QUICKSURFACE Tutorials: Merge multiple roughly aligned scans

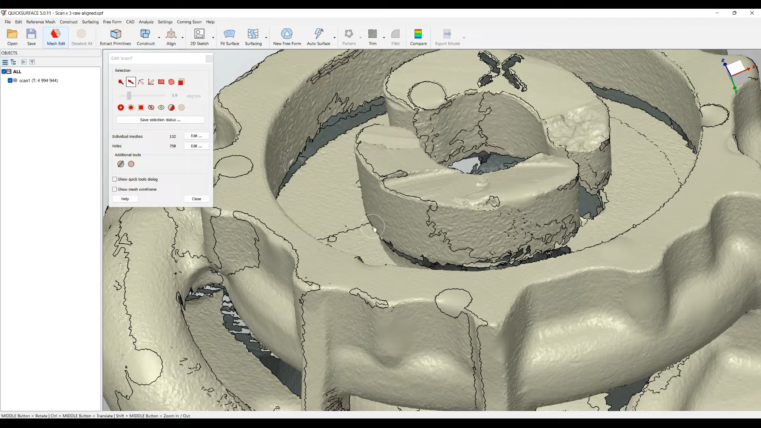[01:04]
if I go to individual meshes you see that there overlap and there are a lot of information here so it's not a singular mesh you cannot really print or use it in something sensible.
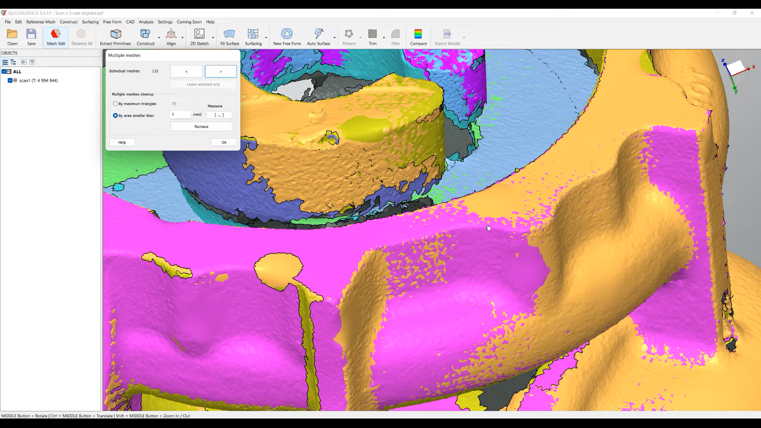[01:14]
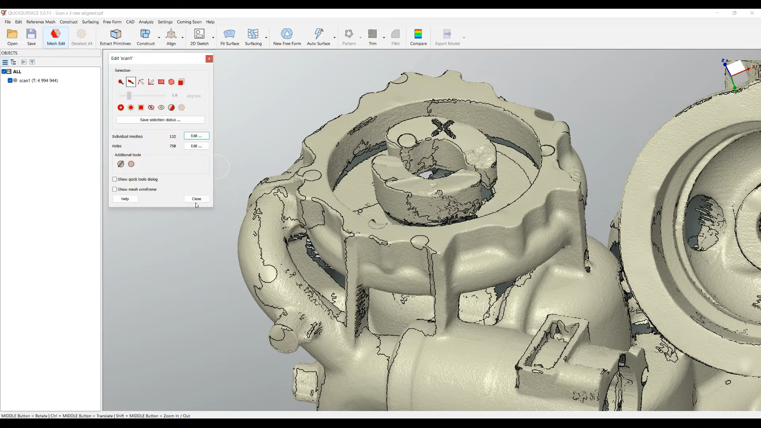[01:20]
So I will just close this for now and will reload my previously row aligned data and we will demonstrate the next approach.
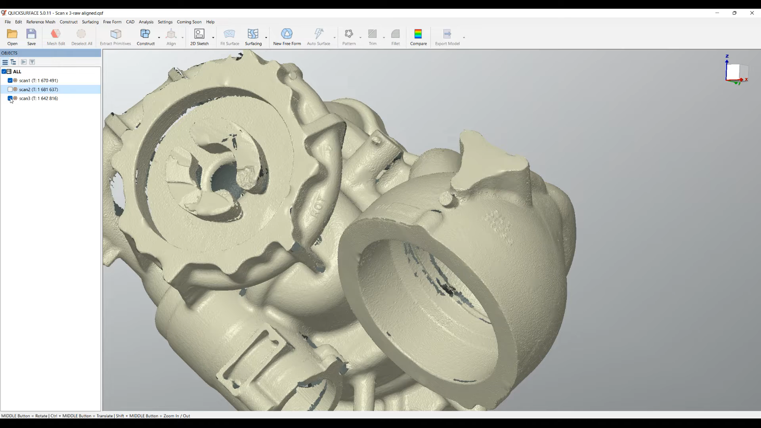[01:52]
Let's hide and leave on the screen only this scan. If I zoom in you can see that the meshes are not created with a lot of small little triangles and they are connected with the vertices are connected with these edges.
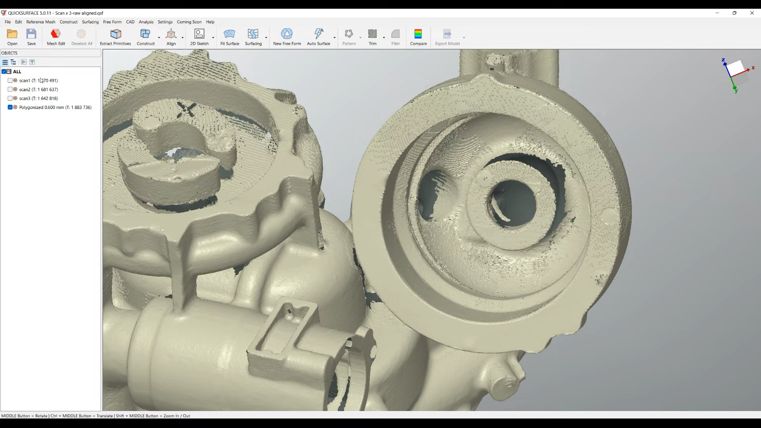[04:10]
The rest are still remaining in our memory so which you can select and delete and this is our final mesh. I will just double click to edit so you can see the structure and we will choose Show Mesh Wireframe.
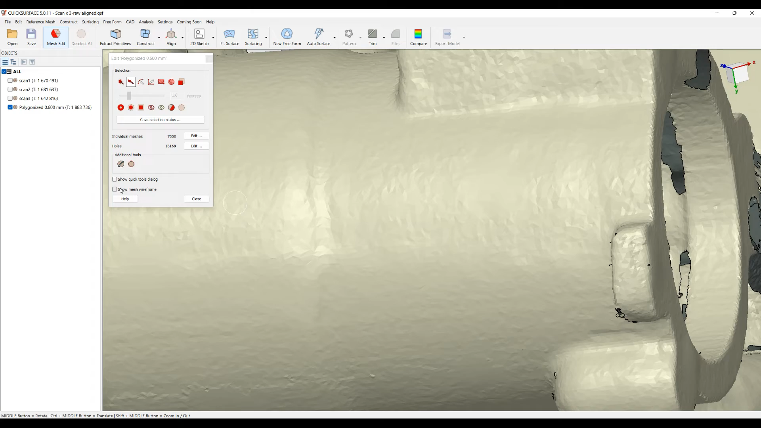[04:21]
So this now is a single mesh.
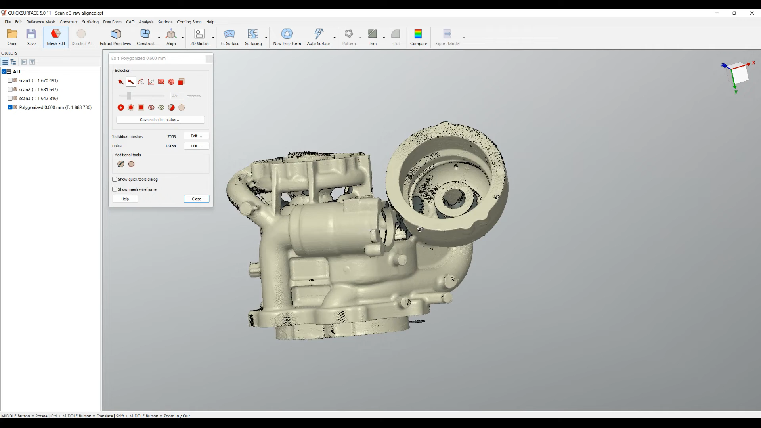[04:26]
What bothers me here is the quality of the mesh.
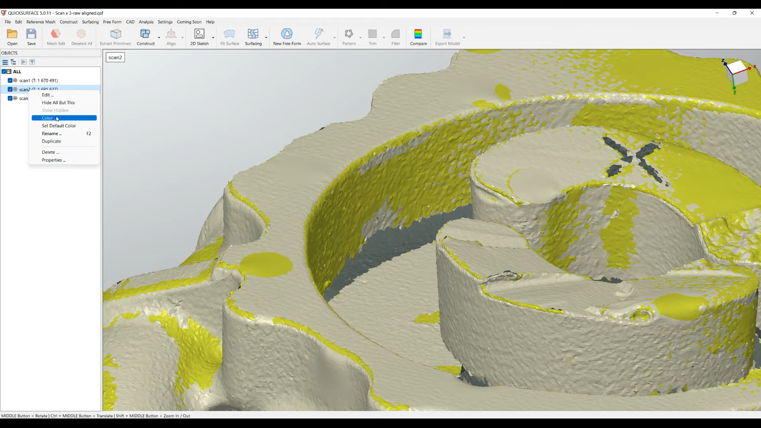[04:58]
If I zoom in for the purposes of demonstration I will change again the color so you can understand better.
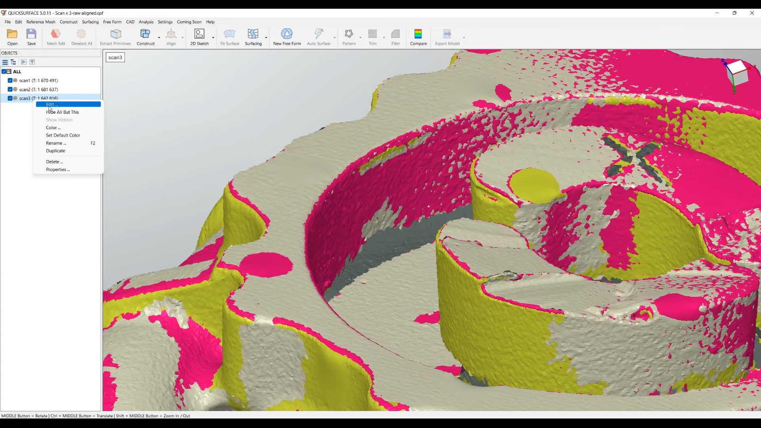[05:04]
This is what my mesh and this is my other mesh which I make in blue.
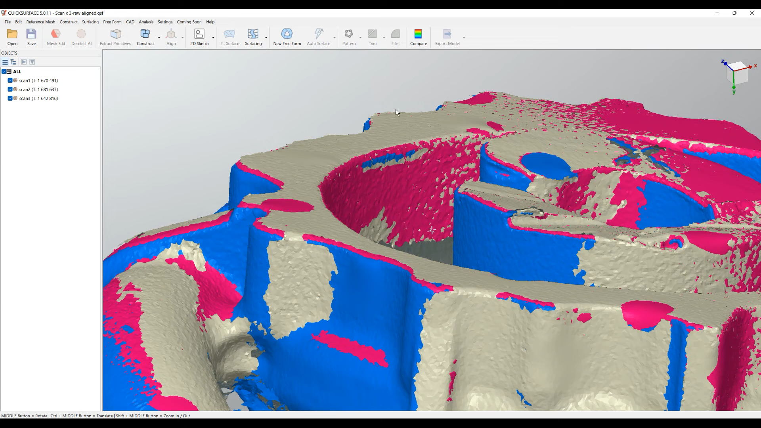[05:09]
If we look closer because we picked only five points the software didn't manage to align